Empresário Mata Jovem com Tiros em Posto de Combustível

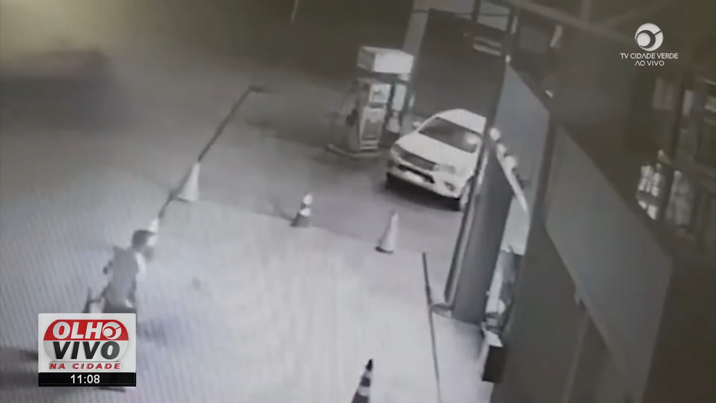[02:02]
Eu vou mostrando no pátio de um posto pra quem chega da audiência do programa. Ali é o Maicon. Olha a pessoa com arma de fogo nas mãos. Atira na cabeça várias vezes. O que aconteceu naquela noite?